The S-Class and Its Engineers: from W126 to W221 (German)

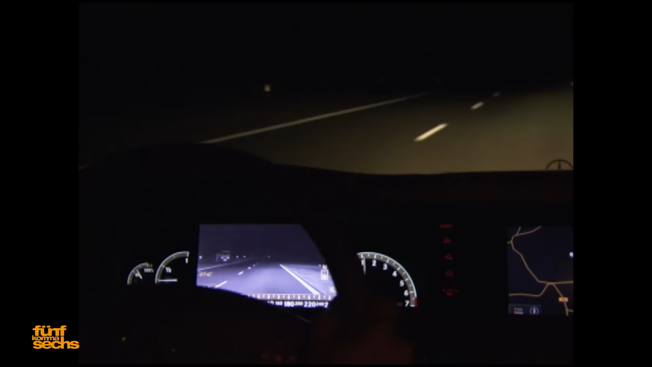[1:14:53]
Kurze, regelmäßige Kontrollblicke auf das Infrarot-Nachtbild informieren schnell und weitreichend über die Situation auf der Fahrbahn. Der Nachtsichtassistent von Mercedes-Benz ist ein weiterer Meilenstein der Pkw-Sicherheitstechnik und ein wichtiger Beitrag zur Verringerung des Unfallrisikos bei Dunkelheit. Das ist natürlich dann richtig schön klassisch.